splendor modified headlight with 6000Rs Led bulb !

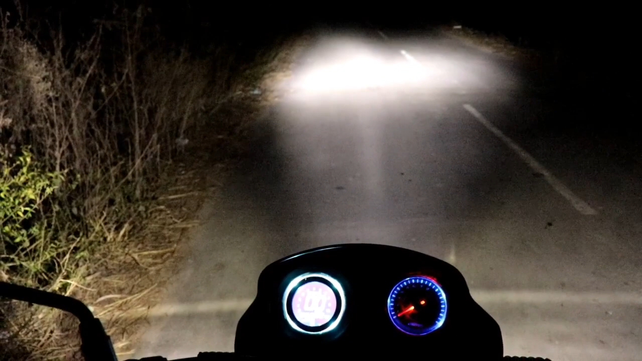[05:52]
तो अभी इसको जो चला के देखते हैं तो इसकी लाइट को मैंने डाउन साइड में रखा है क्योंकि किसी की आँखों में ना पड़े तो अगर आपको LED में इसको डाल रहे हो